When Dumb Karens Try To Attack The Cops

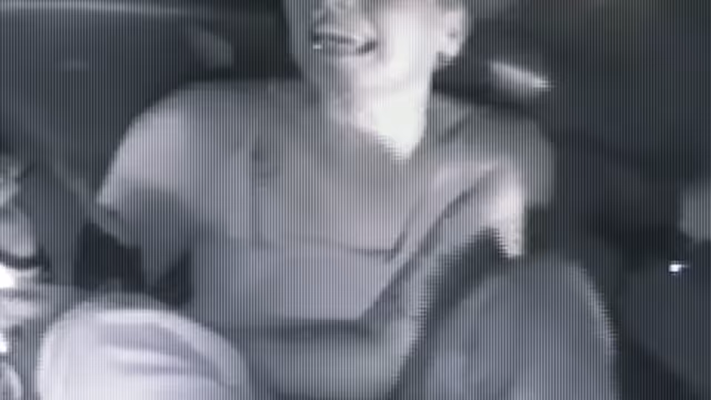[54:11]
she manages to slip one hand out of the cuffs.